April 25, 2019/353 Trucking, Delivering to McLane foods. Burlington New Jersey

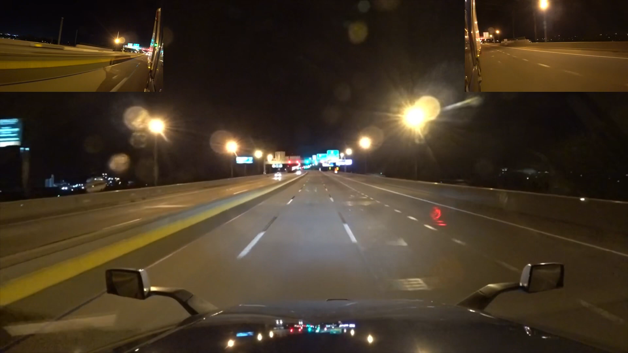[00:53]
Hey everybody, Johnny Bigadier. Hello and good evening greetings. We are south of Philadelphia. I wouldn't be scared to call this Philadelphia. All right, we're crossing the bridge into New Jersey. So today it is Wednesday,
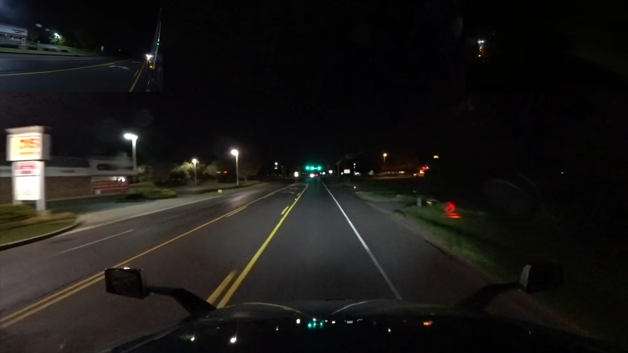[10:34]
Keep going past this light. Oh dear.
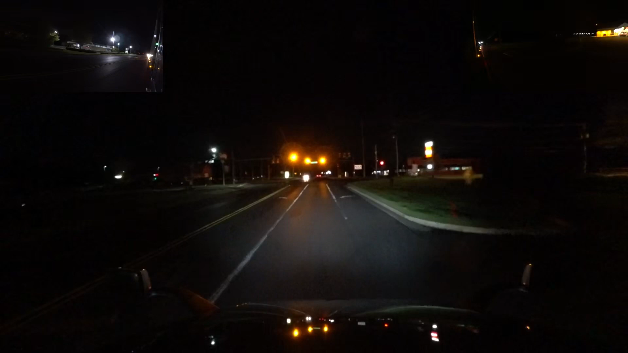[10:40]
Here we go. I just hope this GPS has found the right address.
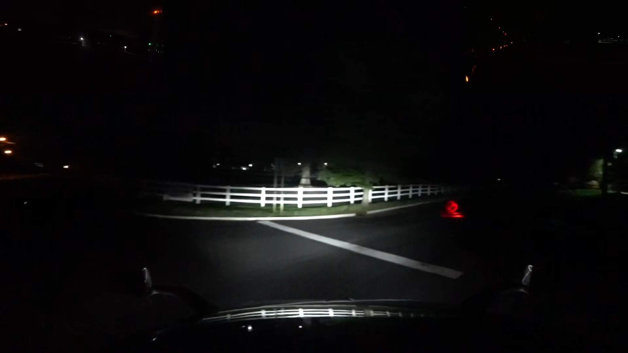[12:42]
Okay, make a left on Connecticut Drive.
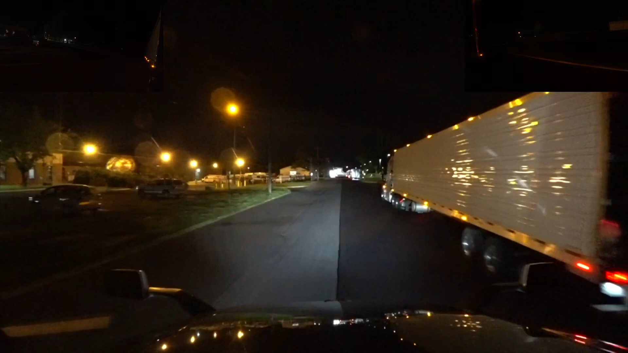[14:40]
This is it right here. No parking at any time. Whatever. Alright, good night, everybody. God willing, we'll see you later. Peace.